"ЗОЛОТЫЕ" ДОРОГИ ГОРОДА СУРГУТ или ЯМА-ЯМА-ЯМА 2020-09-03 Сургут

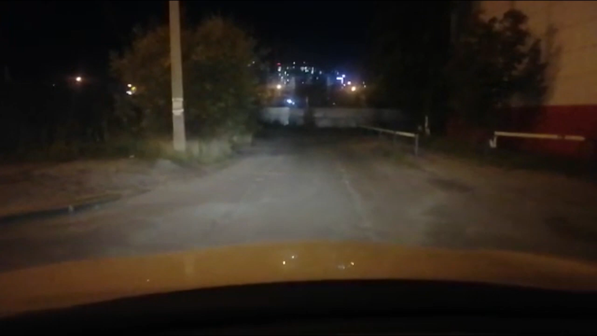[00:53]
Опять же, плиты. Видно, что асфальта на них даже и не было никогда. Опять же, мы видим ямы.
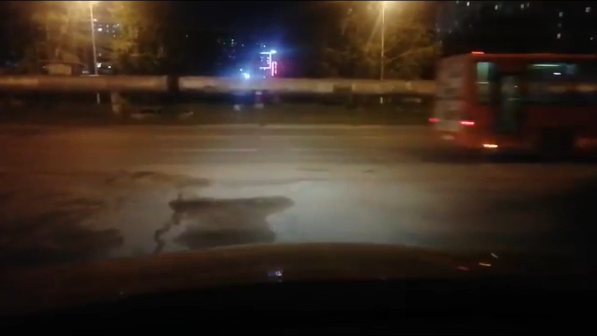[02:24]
Выезжаем проспект Пролетарский на пересечении с улицы 30 лет Победы. Пешеходы в состоянии дичайшего алкогольного опьянения.
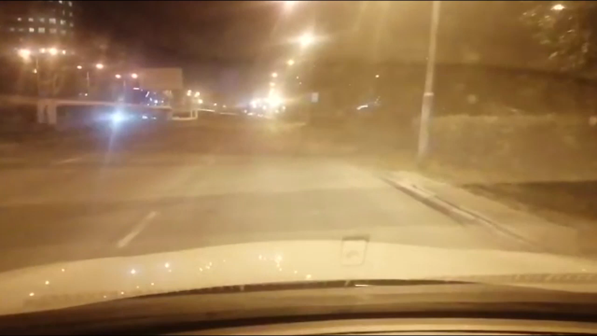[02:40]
Не употребляйте эту гадость, она до добра не ведет. Оно того не стоит. Скажу вам честно. Опа, прыгаем, скачем. Кочки, ямки. Яма.
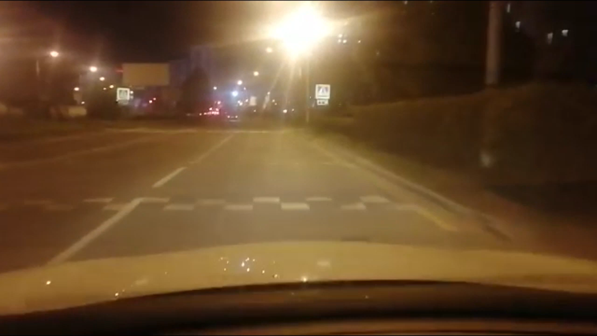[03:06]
Замечательная дорога. Пешеходный переход. Никого нет.
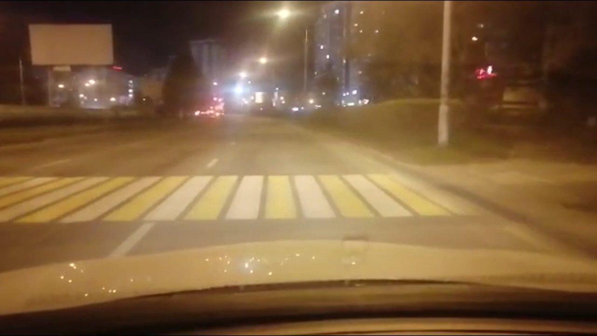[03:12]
Двигаемся далее.
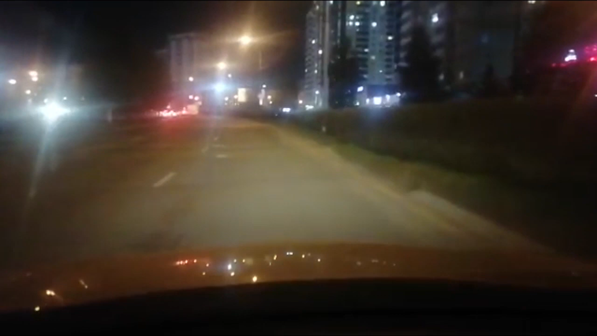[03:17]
В тряске понятно, да, что дорожное покрытие оставляет желать лучшего. Сейчас будем поворачивать на 30 лет Победы в наш любимый двор. Я, к сожалению, сегодня не смог заснять дорогу по адресу во дворе
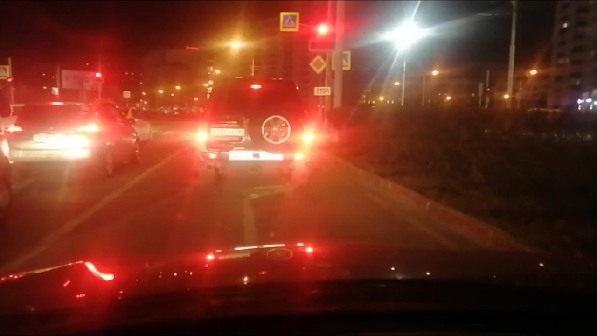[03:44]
проспект Комсомольский, 21. Ой, друзья, если кому интересно, можете там прокатиться, отснять видео. Ну, сами ужаснетесь, людей напугаете.